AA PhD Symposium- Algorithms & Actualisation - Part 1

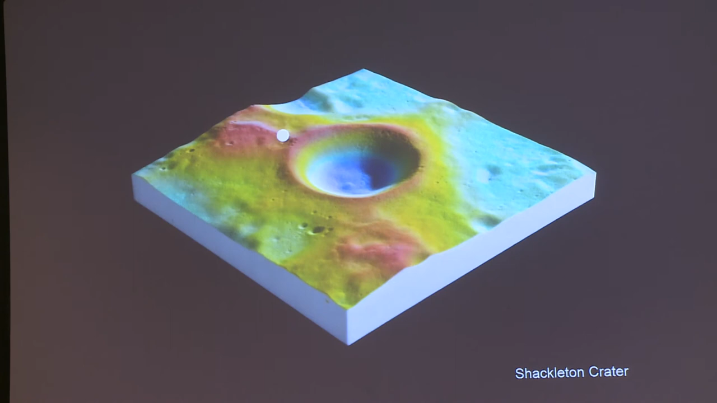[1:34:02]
and the crater there is about 4 kilometers deep. The red zones is where you have eternal sunlight. The blue zones is where you have eternal darkness, which is also the area where they think there might be water. So it's kind of an interesting location to be.